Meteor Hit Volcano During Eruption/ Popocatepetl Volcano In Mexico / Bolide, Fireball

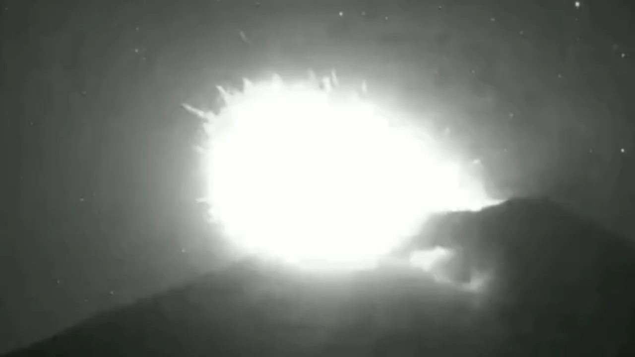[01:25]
It shows the stars in the sky also and we had this huge explosion.